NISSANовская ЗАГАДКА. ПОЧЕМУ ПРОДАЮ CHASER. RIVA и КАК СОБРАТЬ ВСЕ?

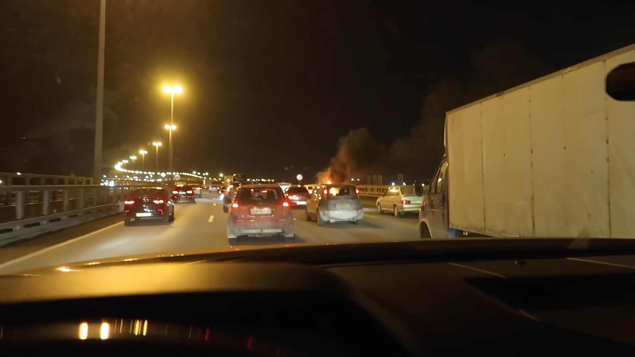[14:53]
бусмотрса еду сейчас по каду блин жесть тут тачка горит все вообще просто дотла это мини-купер офигеть во она рванула
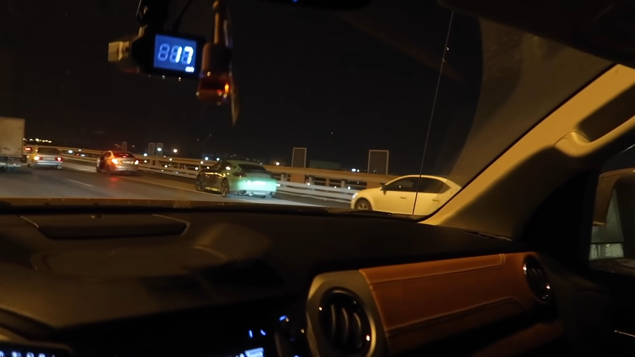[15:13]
видимо уже нормально времени прошло потому что там уже столько тачек стоит ли но пожарки что до сих пор